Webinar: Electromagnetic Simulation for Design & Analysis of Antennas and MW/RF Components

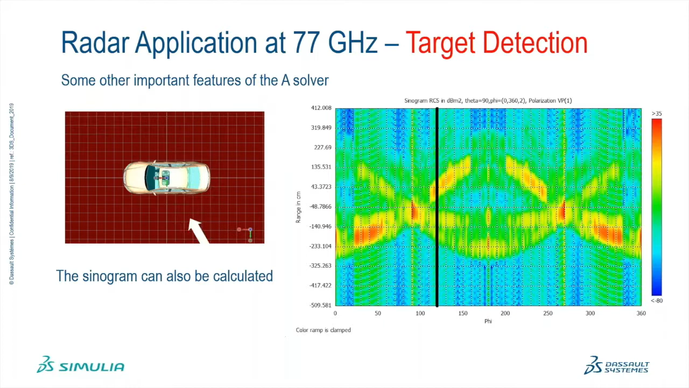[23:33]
So this would typically be a 1D plot of different scan angles, and then we would stitch them up together automatically into this nice colorful 2D map plot.